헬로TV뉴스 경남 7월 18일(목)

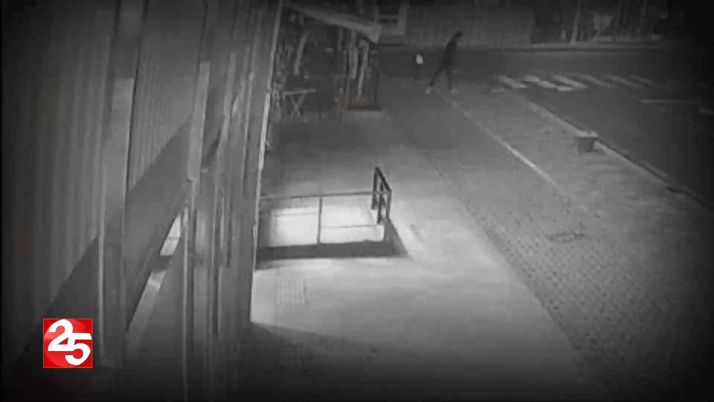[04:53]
한 남성이 걸어오더니 갑자기 어딘가를 열심히 부수기 시작합니다. 수차례 발길지도 해냅니다. 잠시 후 무언가에 놀란 듯 오던 길로 다시 달아납니다. 지난달 14일 새벽 4시쯤 18살 A군이 창원의 한 금은방을 탈려다 갑자기 비상벨이 울려 도주하는 겁니다.